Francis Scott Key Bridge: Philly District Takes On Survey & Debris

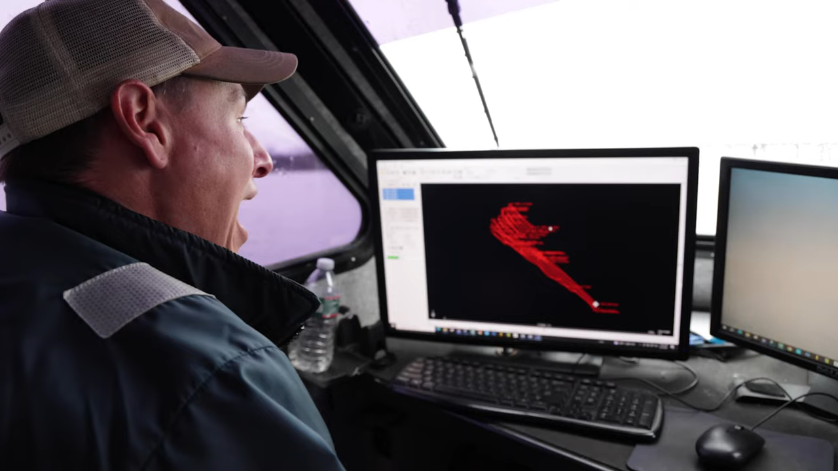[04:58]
And it's kind of interesting coming back here and actually working alongside the company I used to work for. So we collected high-resolution, side-looking, multi-bathymetry data of the entire bridge span collapse, and then also LIDAR data of it as well.
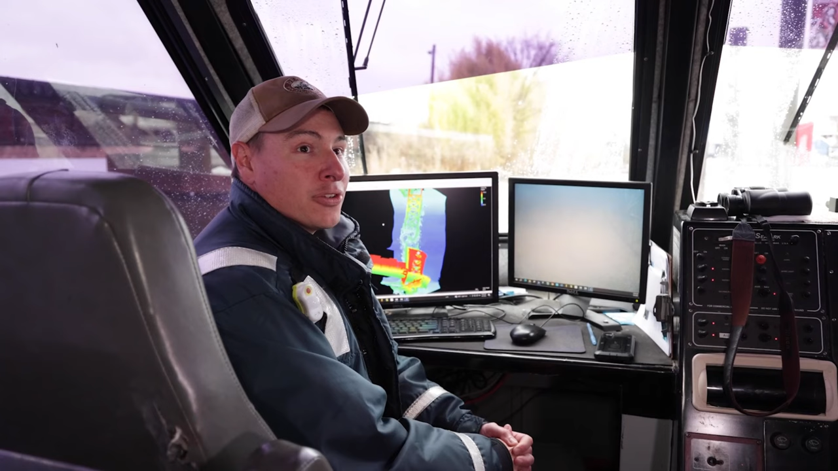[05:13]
So we compiled the two data sets together. So we have all the data of everything above the water and below the water.
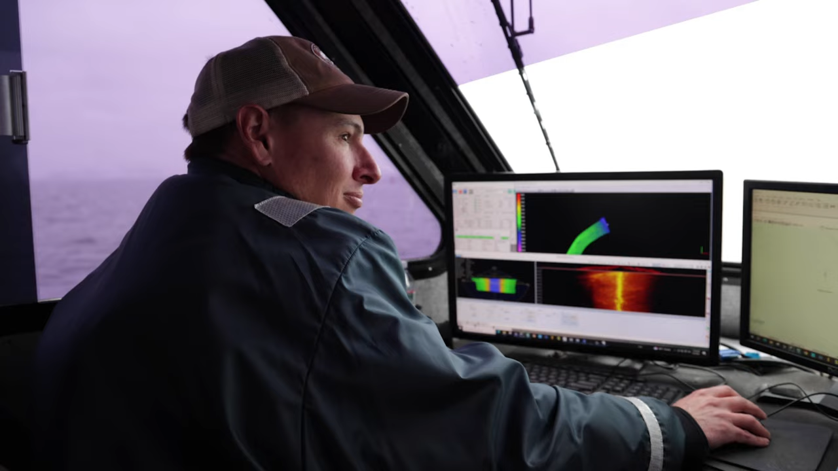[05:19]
We can feed into, you know, for whoever needs whatever, you know,